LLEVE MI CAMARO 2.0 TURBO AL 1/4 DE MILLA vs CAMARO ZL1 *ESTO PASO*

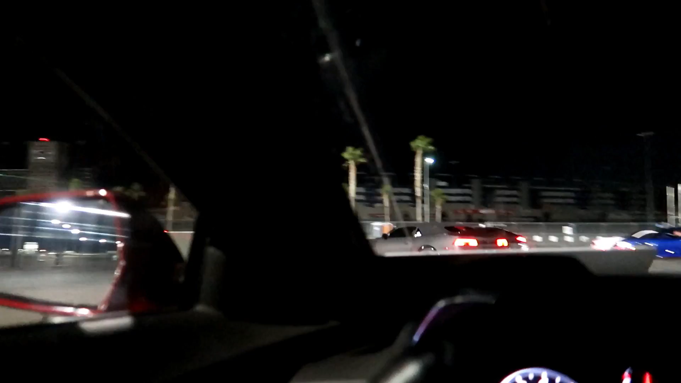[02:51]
¿Fue esta la línea? Aquí, ¿qué hago? Es primera vez que no sé qué hacer aquí.
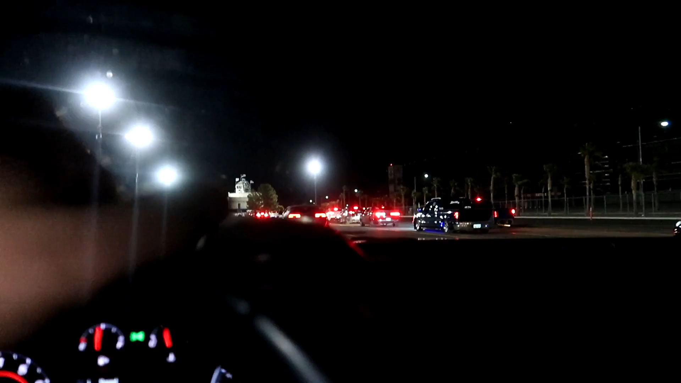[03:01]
Ay, creo que es el Camaro que viene al ladito de nosotros. Amigos, como pueden ver, aquí están todos alineados. Tenemos de todo tipo de autos, todos tuneados. Hay uno como el mío.
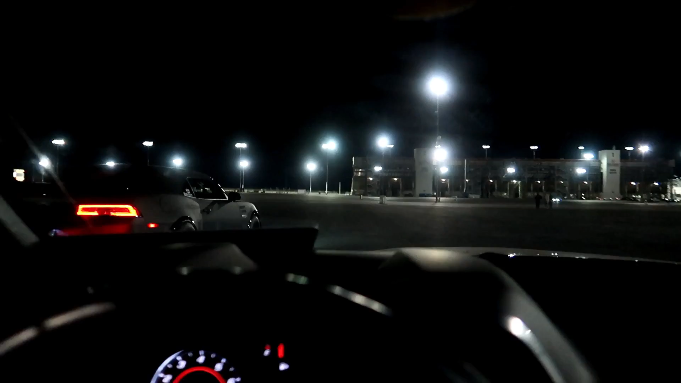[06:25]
Bueno, ya está mi hermano, ahí está Albert, pero aquí está Memo, va a correr con un Mercedes AMG.